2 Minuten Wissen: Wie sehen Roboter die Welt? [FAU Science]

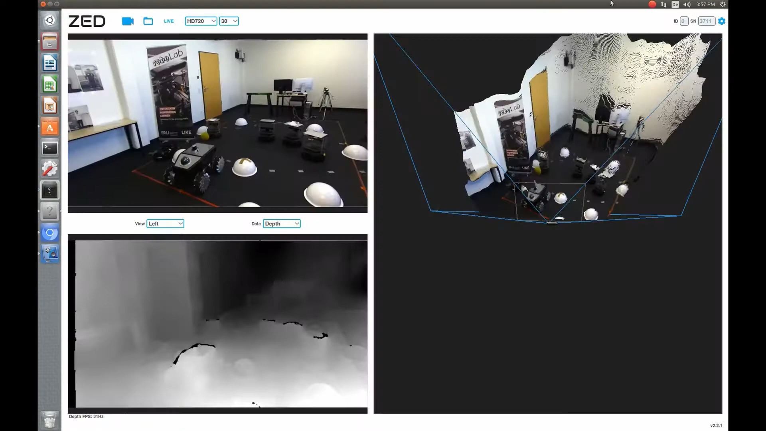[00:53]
dann lässt sich die Entfernung einzelner Objekte zur Kamera ermitteln.
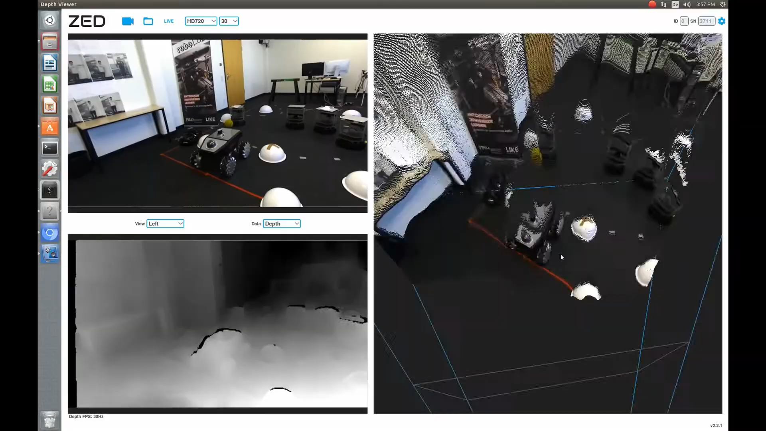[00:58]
Mit diesen tiefen Informationen können wir unsere Umgebung jetzt in 3D betrachten.
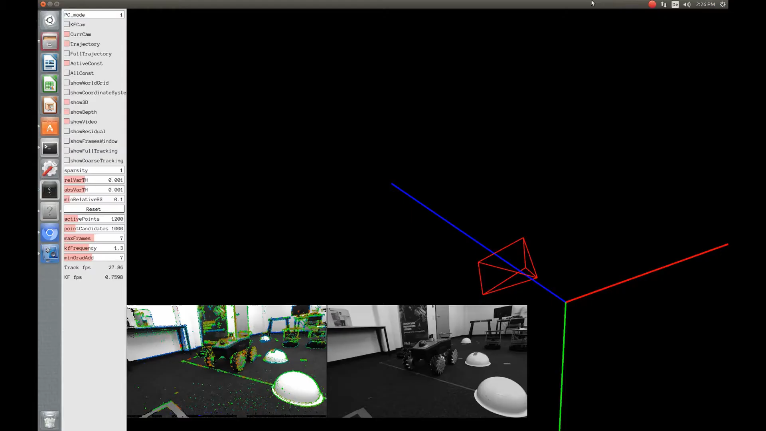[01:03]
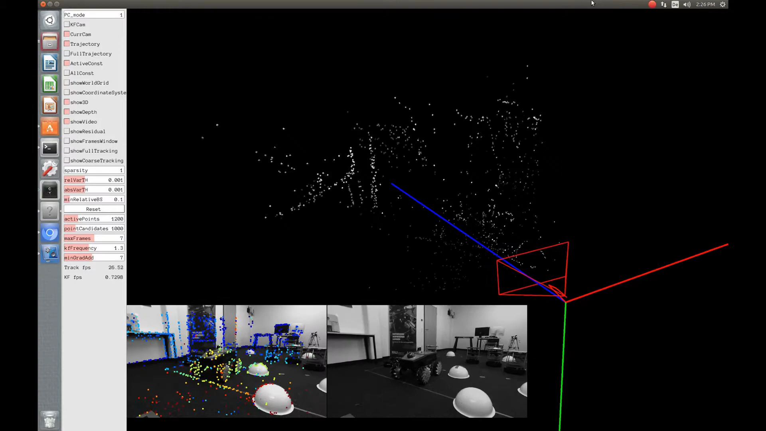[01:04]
Das geht mit sogenannten Punktwolken. Diese Punktwolken zu berechnen, das ist schon mit Schulmathematik möglich.
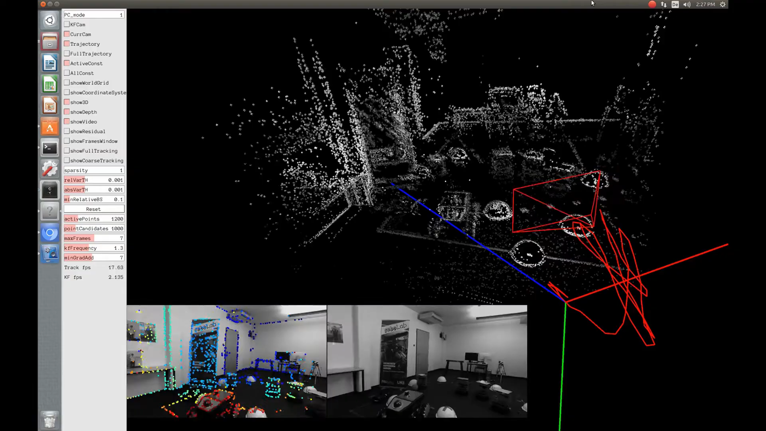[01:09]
Zu Beginn weiß unser Roboter gar nicht, wie seine Umgebung aussieht.